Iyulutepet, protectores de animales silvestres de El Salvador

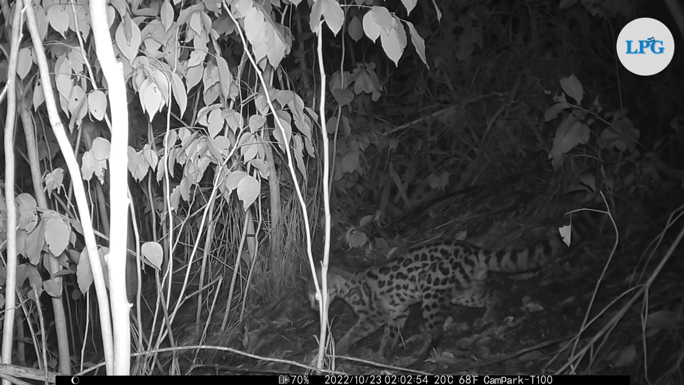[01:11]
gracias a la instalación de al menos 12 cámaras trampa.